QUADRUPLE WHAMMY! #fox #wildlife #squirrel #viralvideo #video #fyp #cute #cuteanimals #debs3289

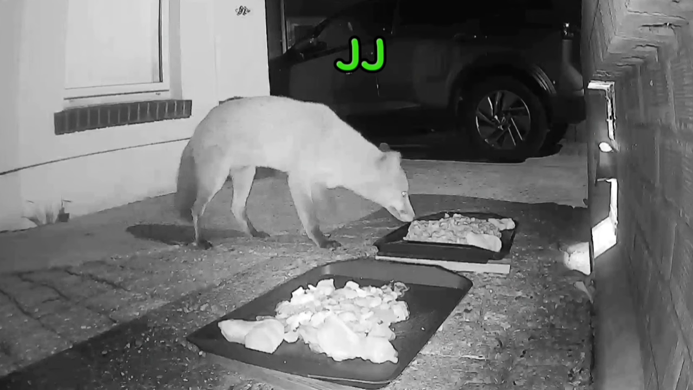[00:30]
camera is JJ followed by chip chip and then Howie
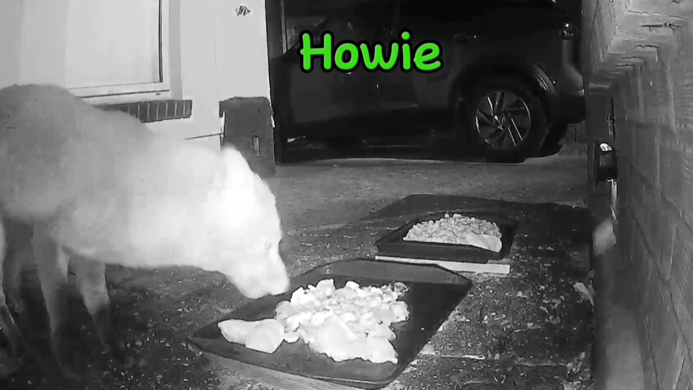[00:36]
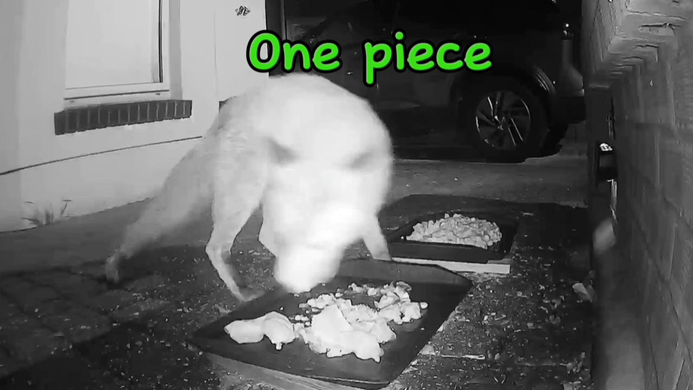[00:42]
he's the chicken thief today so that's one piece two pieces she drops the second piece and then the third piece
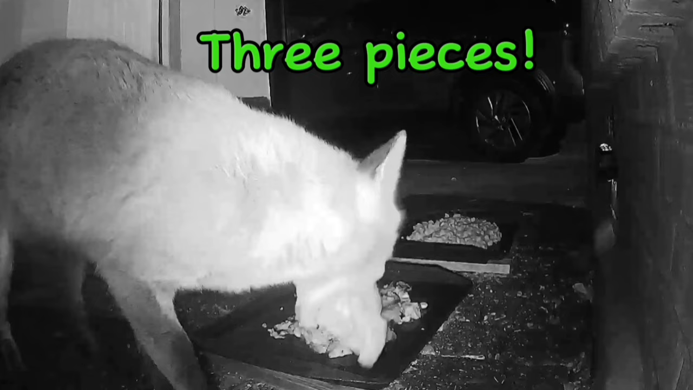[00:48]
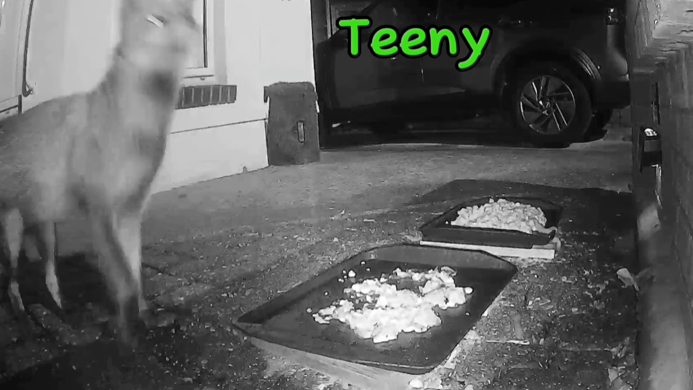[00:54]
teeny is next to arrive the wind was really really bad this night spooks
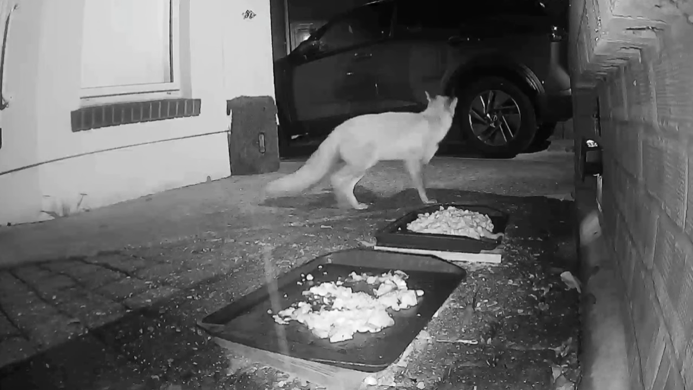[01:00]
her a little bit or him chip chip is then back again and here we have JJ and Daphne sneaks in
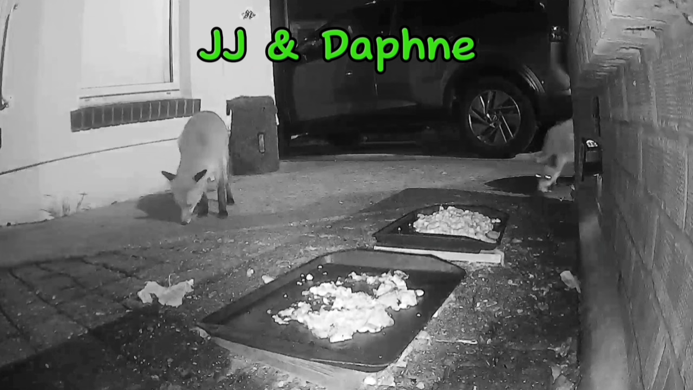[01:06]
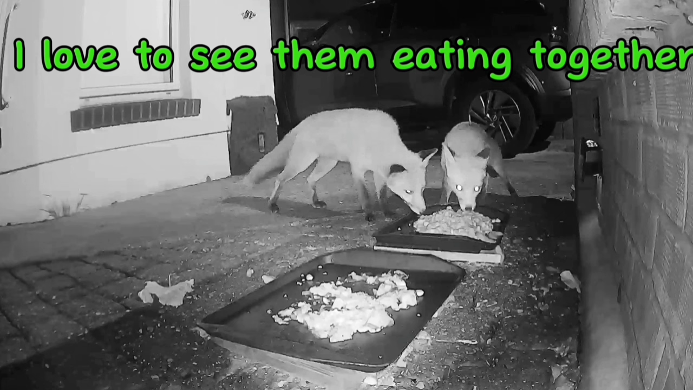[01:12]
it's lovely to see the two of them eating together as you can just see Kenny is sat by the door this is tiny and here we have tiny with chip chip Kenny is still sat there Jimmy
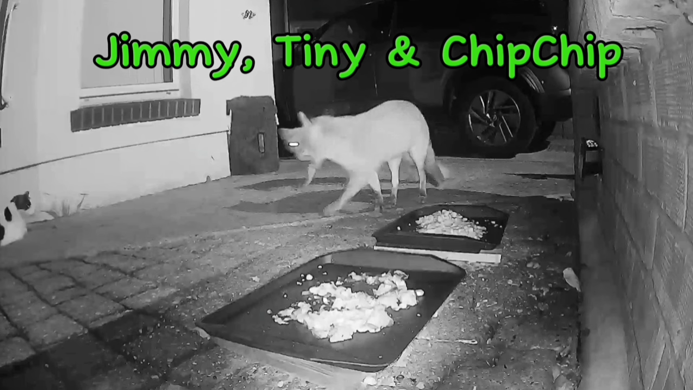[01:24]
tiny and chip chip again Kenny is still there and here we have chip chip on her own and yes Kenny is still there
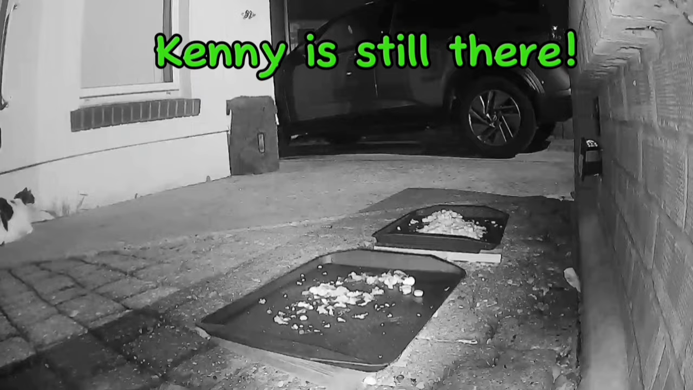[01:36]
he's obviously had enough now so he comes down the side of the house to be able to come round back to get in through the cat flap teeny is then back again and here we have teeny with chip chip and then JJ and teeny tiny this is tiny and chip chip and
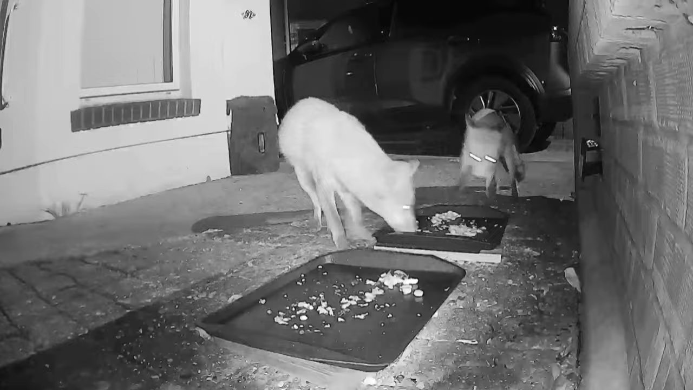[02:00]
then Jimmy and it looks like JJ in the background chip chip is then back again
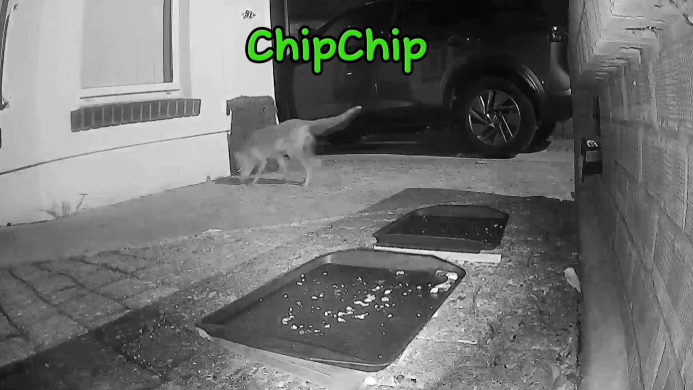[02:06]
here we have JJ arching his back being big and bold and
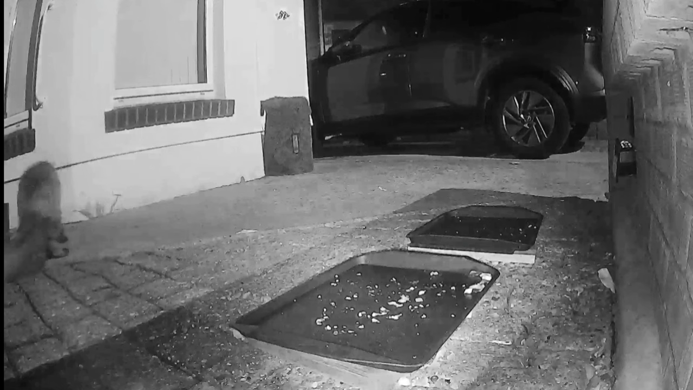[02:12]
brave again and then he has a good shake chip chip chip is back again i don't know who was out the front somebody was obviously out there and